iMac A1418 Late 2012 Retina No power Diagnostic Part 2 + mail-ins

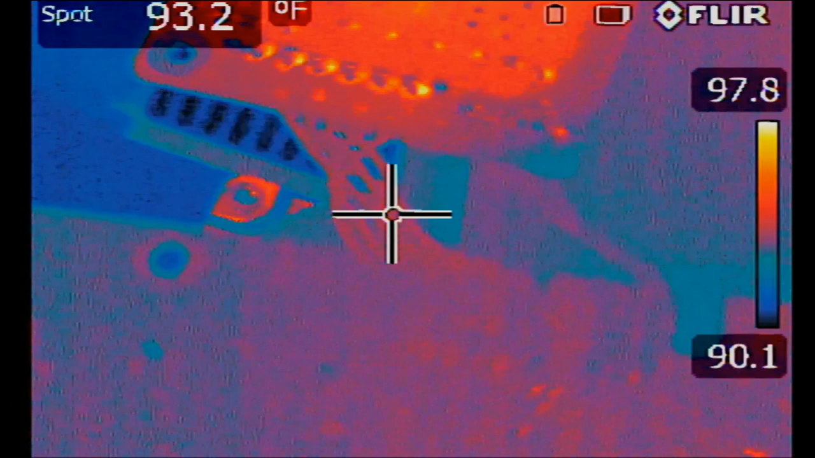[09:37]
On screen: spot 93.2°F
Okay, so weird. Okay, I have no idea what's going on.
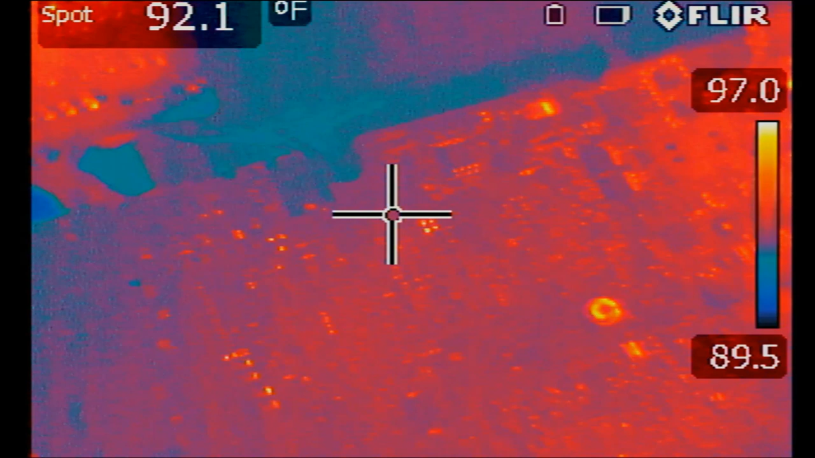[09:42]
On screen: spot 92.1°F
Right now, I'm not even getting any heat spots anymore on the board. Even when I turn the board on, nothing. Before we were getting a hot spot. Now we're not getting any.
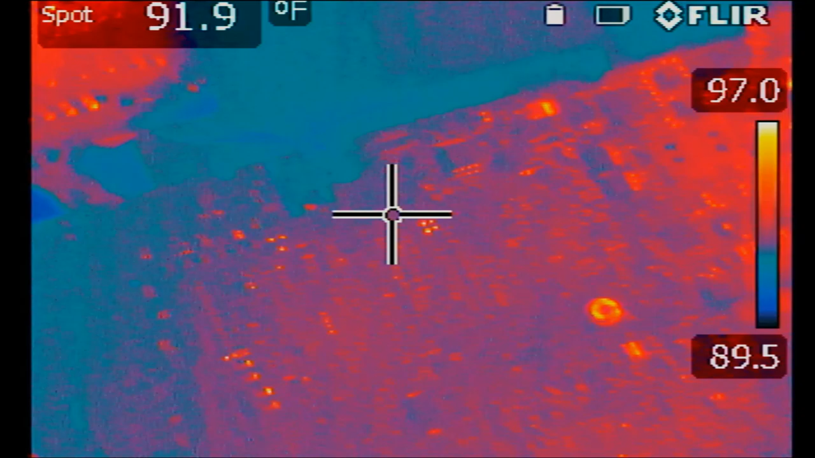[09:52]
On screen: spot 91.9°F
The iMac power switch is working. I tested the continuity between those two points and I pressed the button and it beeped, which indicates that the power switch is working.
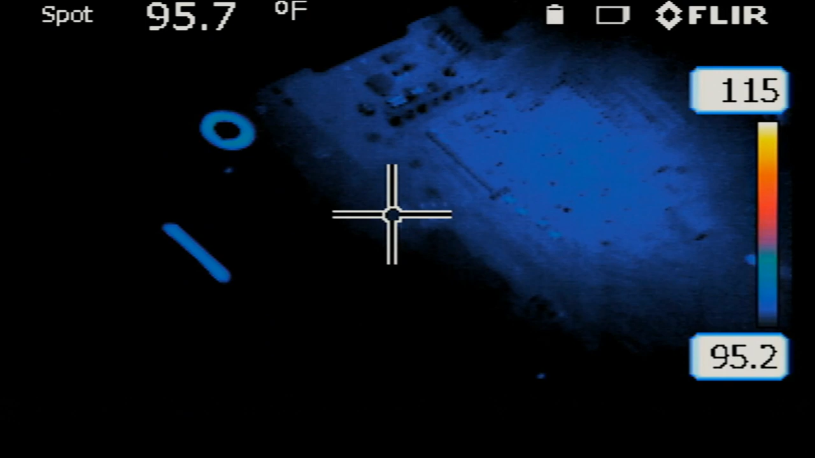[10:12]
On screen: spot 95.7°F
Let's try it one more time. And look at that. Heat came back on. I haven't done anything. I haven't touched anything.
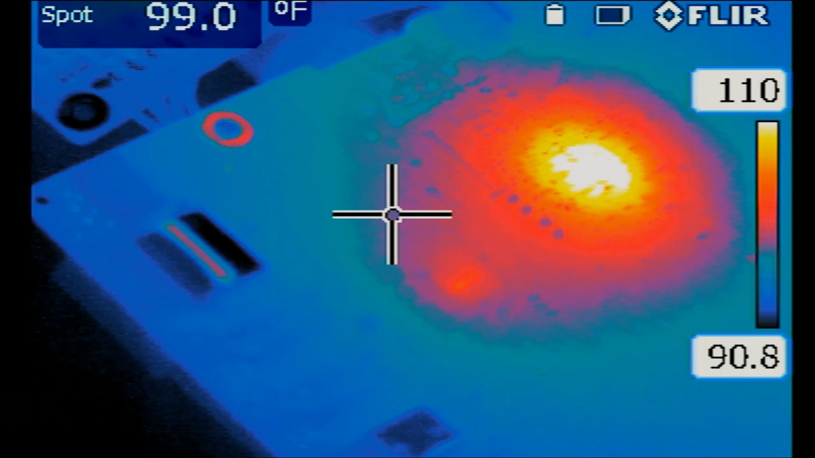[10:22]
On screen: spot 99.0°F
It just came on by itself. Let me flip the board quick.
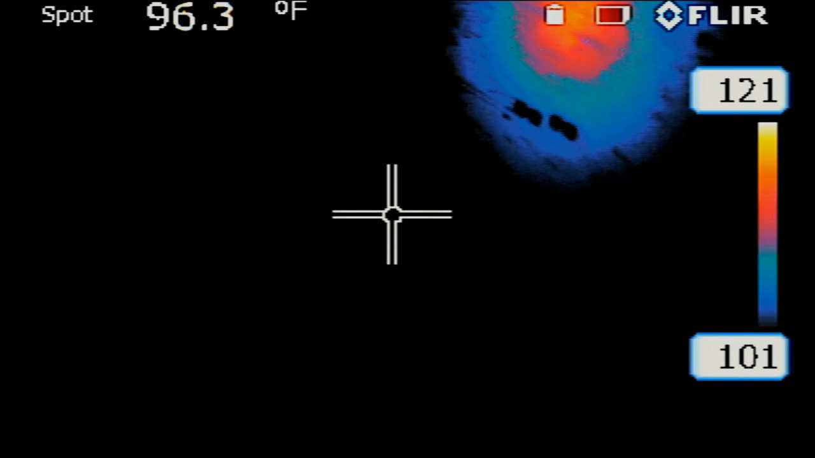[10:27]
On screen: spot 96.3°F
So we can take a look at the back. So we can take a look at the back. And right over here. This is the GPU. The short is most definitely coming from the GPU.
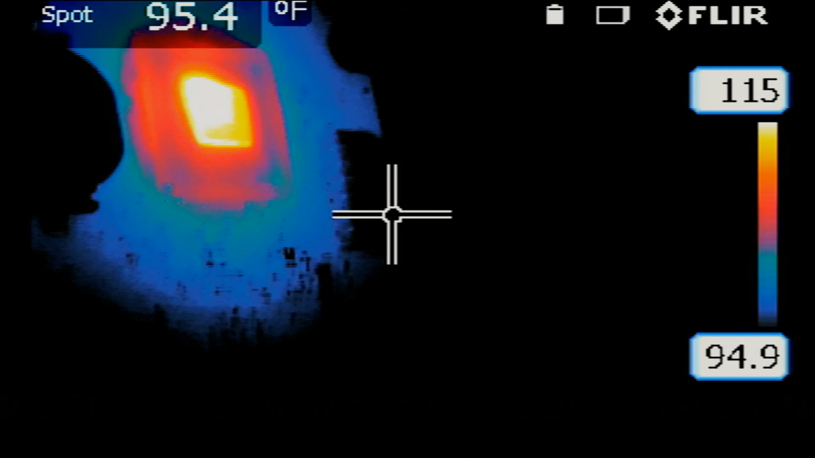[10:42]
On screen: spot 95.4°F
And we can pinpoint what part of the GPU. It's that tiny part. Right here.
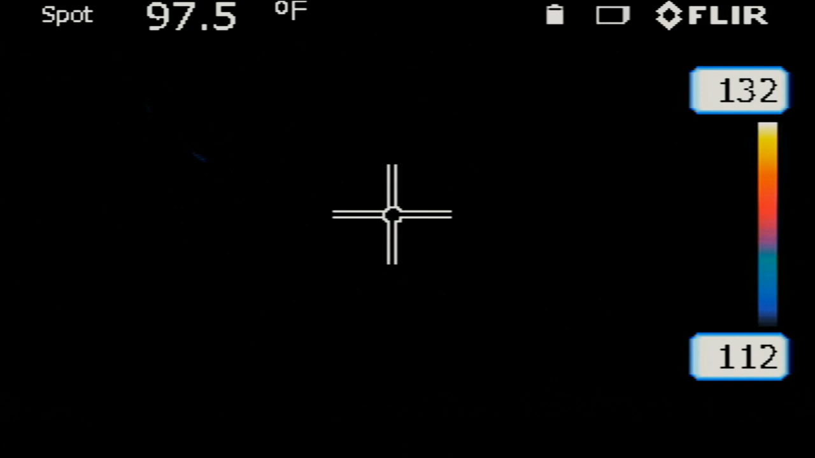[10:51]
On screen: spot 97.5°F
Okay, that's the center of the GPU.
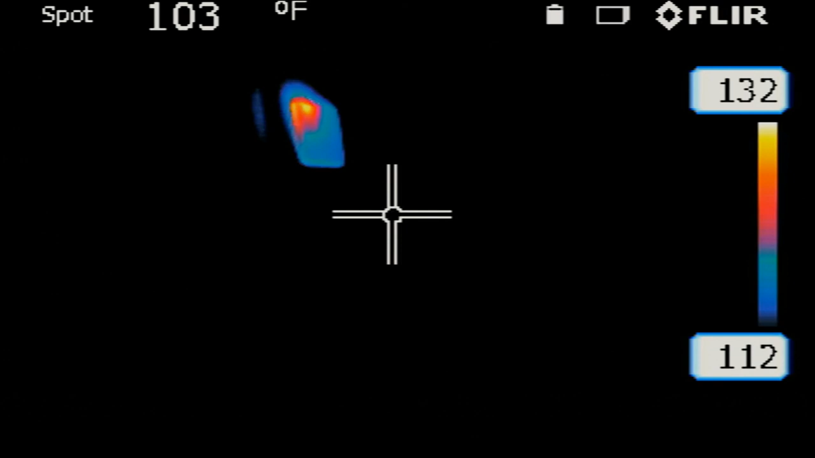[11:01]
On screen: spot 103°F
So as it appears here, there's a big chance that the short is coming from the GPU itself. And we can pinpoint where that short is coming from. Right over here.
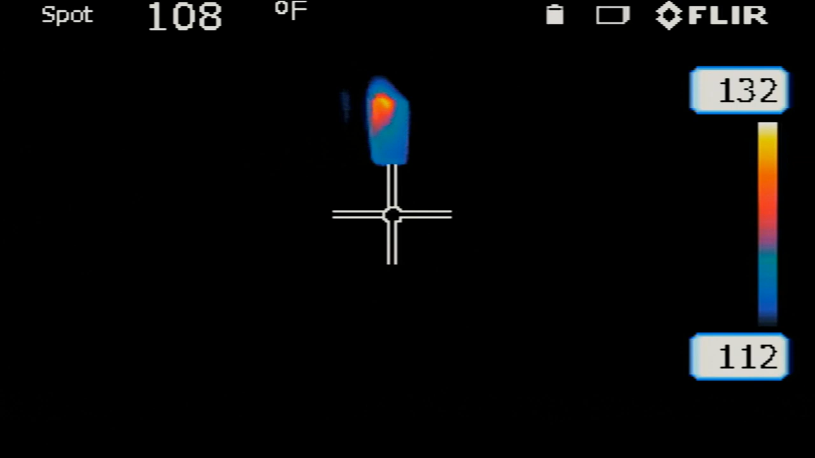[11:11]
On screen: spot 108°F
I mean, our only other option would be to try to remove all 13